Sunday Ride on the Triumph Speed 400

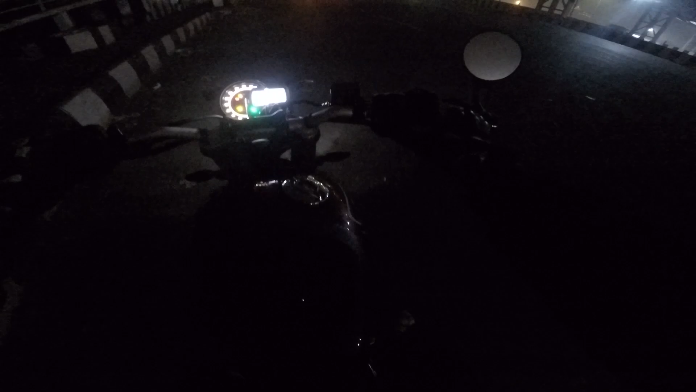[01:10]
And it doesn't have like, it doesn't have like backlit switches.